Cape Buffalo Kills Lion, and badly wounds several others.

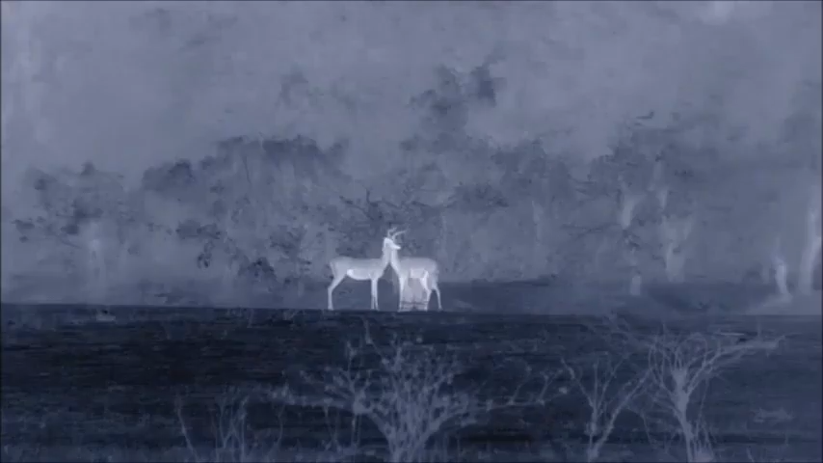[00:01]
There's a rumbling like distant thunder
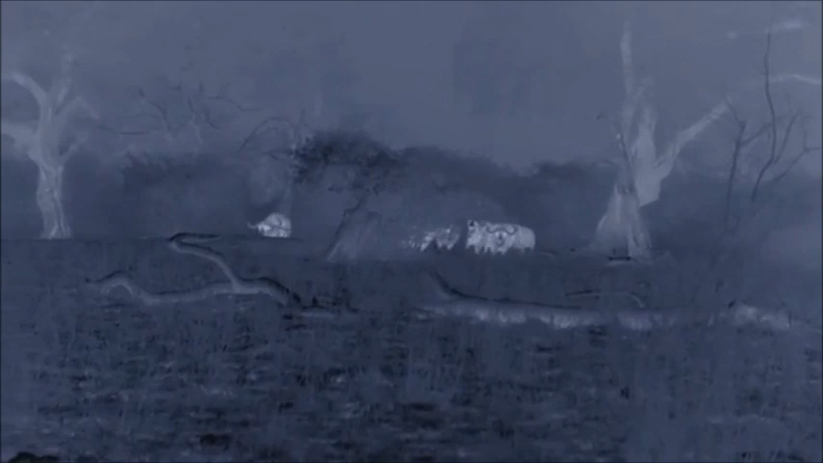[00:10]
Stampeding buffalo The professional hunters, the lionesses, are at work
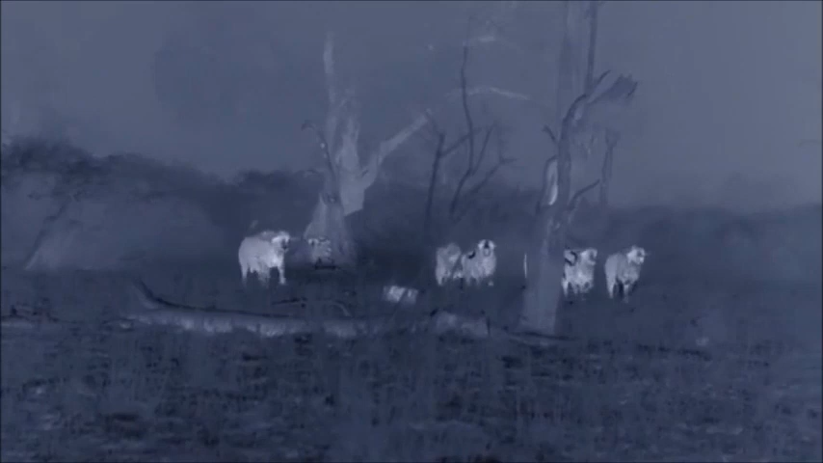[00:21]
It's a big opportunity for the teenagers to prove themselves
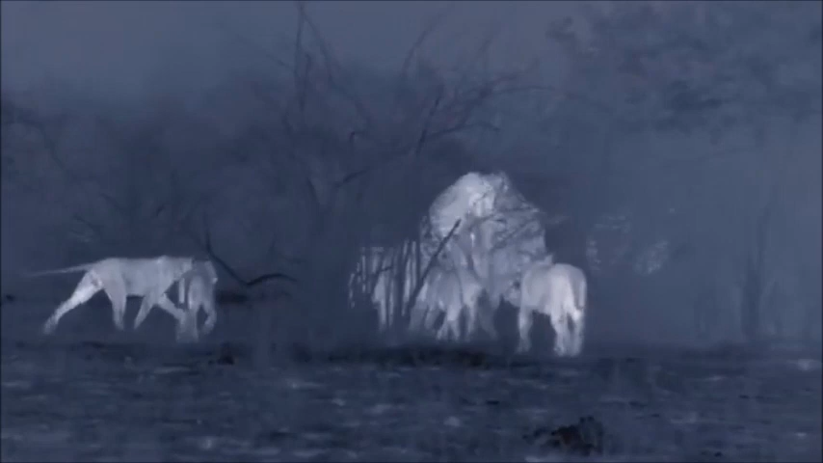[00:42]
The strategy for hunting buffalo is different to antelope Buffalo are like tanks, well armoured The lions must attack from behind
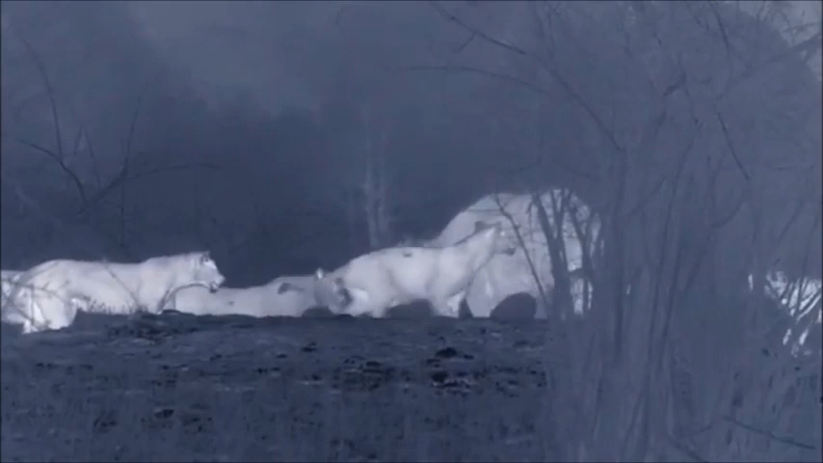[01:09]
The buffalo is strong and can wheel around Slashing with his horns, lashing out with his hooves He tramples and kicks one of the yearlings
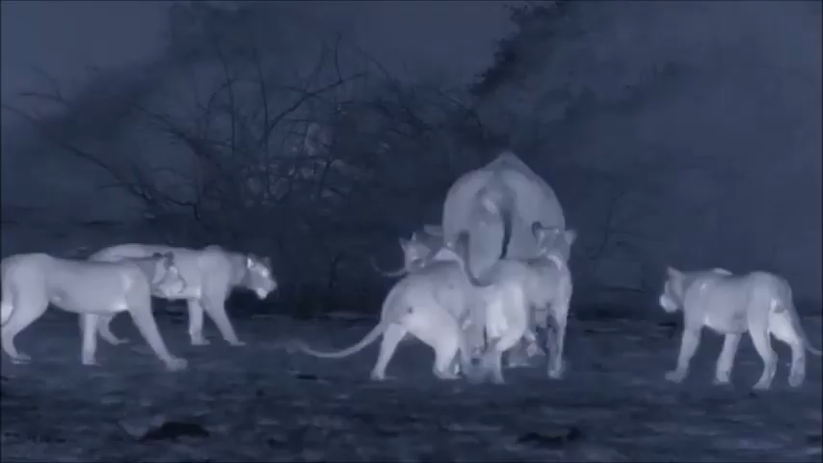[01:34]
The pride closes in, but the teenagers aren't strong enough
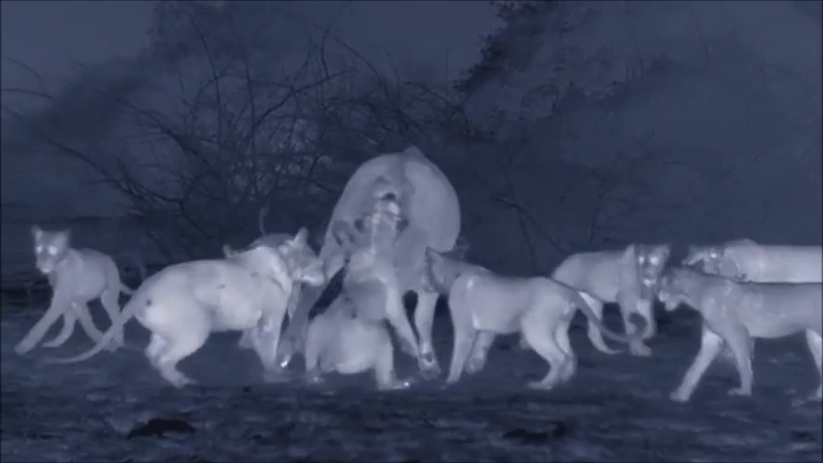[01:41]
A horn catches the elder sister in the groin
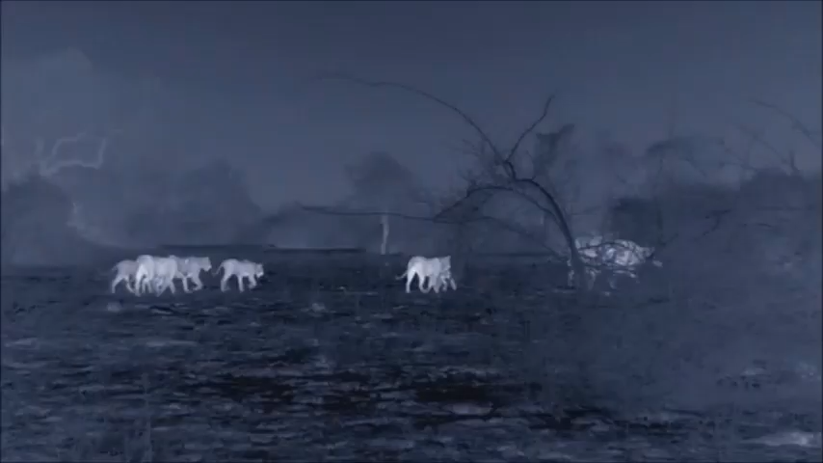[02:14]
as well as courage And knowing when to back down Rumps bleeding, but heads held high The buffalo head back to their herd Following them, unwilling to give up Are the three brothers
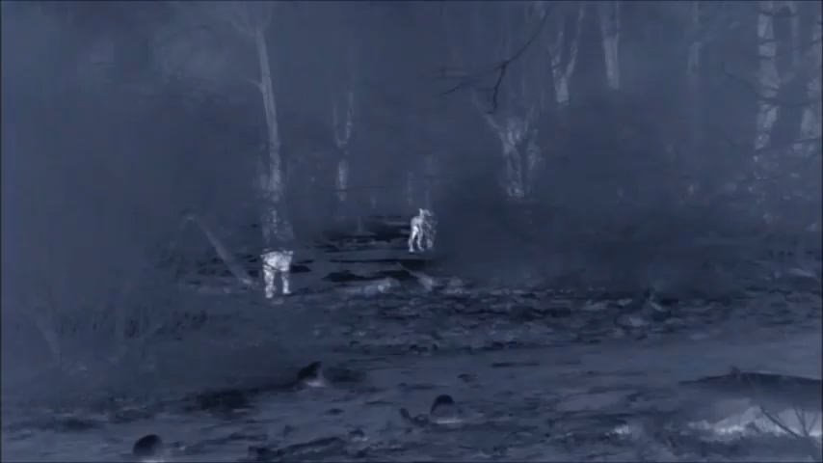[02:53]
The three brothers follow the buffalo herd all night Out of the pride's territory But after a few hours They've lost the buffalo And their pride But